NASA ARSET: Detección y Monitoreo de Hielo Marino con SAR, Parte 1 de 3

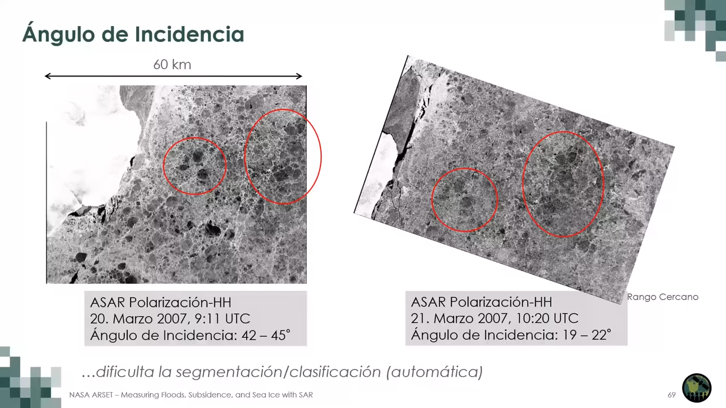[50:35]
tener esto en cuenta y entender de que es el mismo tipo de hielo pero que tiene diferentes aspectos dependiendo del ángulo de incidencia.
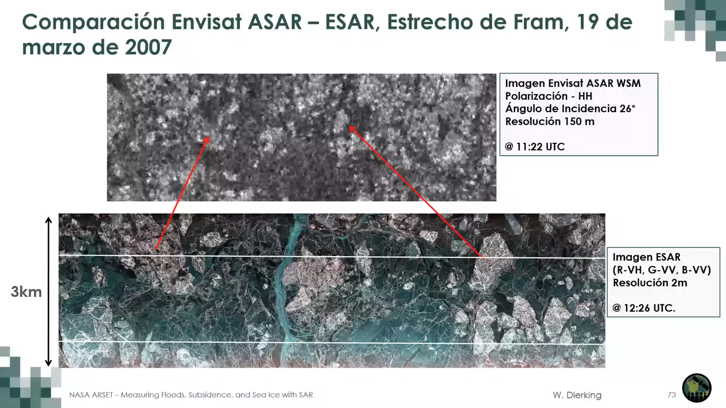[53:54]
delgado y liso tiene son las zonas oscuras tienen menor retrodispersión así que hemos utilizado la información de estas campañas para ayudarnos a interpretar lo que vemos en las imágenes de radar de satélite hablemos ahora sobre la frecuencia